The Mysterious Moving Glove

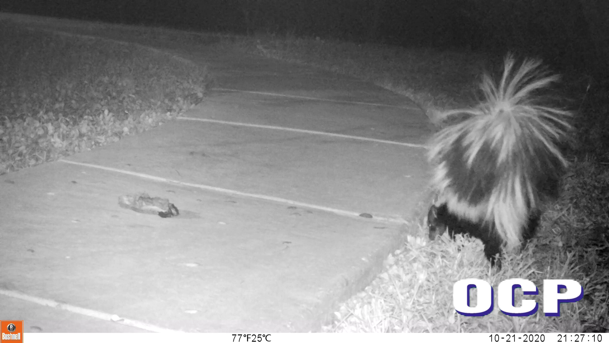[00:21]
There was a squirrel, a skunk, a fox, and a neighbor's cat.
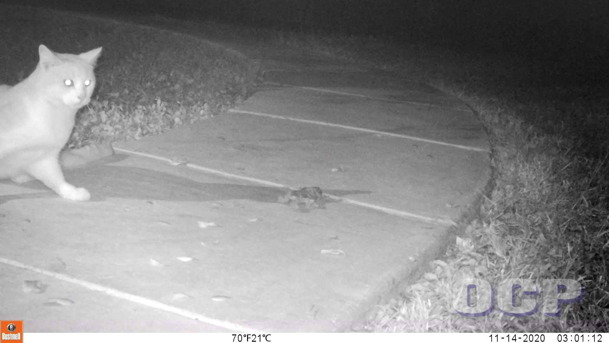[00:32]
I ran the critter camera for one month, and I only captured video of the neighbor's cat one time. The cat did not show any interest in the glove at all. I captured the skunk in videos two times.
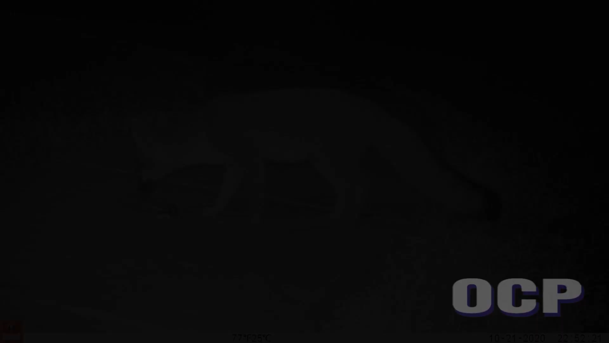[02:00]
When I saw this, I wondered if this was the fox's attitude about the glove.
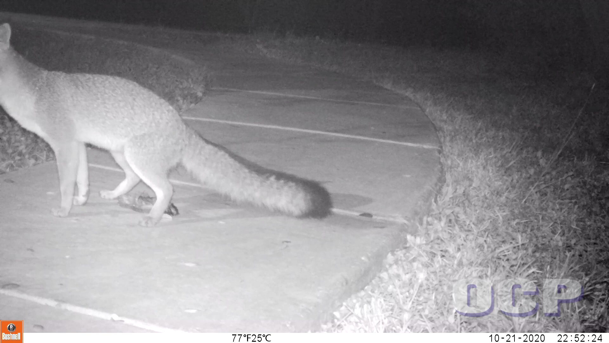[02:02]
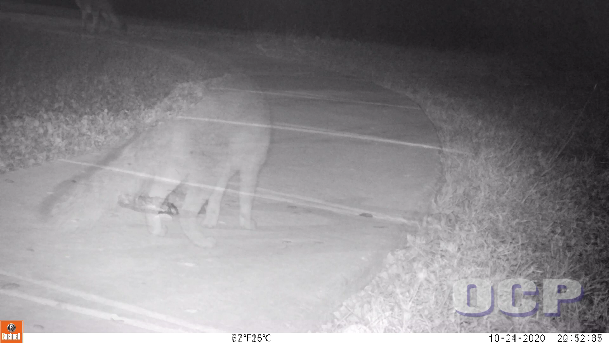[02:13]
I wonder if this is what he thinks about the glove.
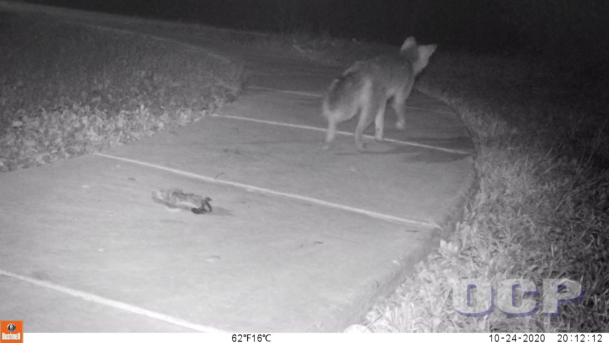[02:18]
If this is the fox's head. Use a tymathlon squad right now. But this is what he can diagnose. So let's move the glove. Up on the glove. You see.
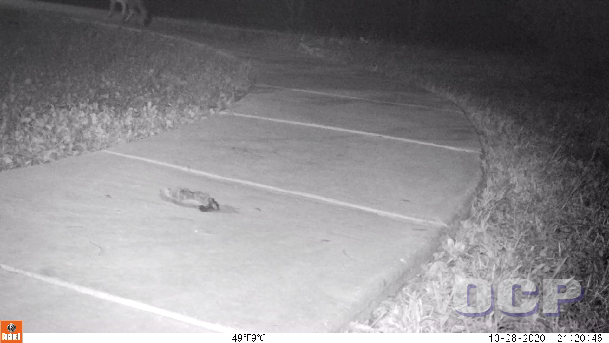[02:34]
Again, I had a тише head. For the pigs show, I'll show the ure Casey Grascon. After one month of watching this fox, I came to the conclusion that he must have been moving the glove around the yard. Although I never caught him actually moving the glove very far.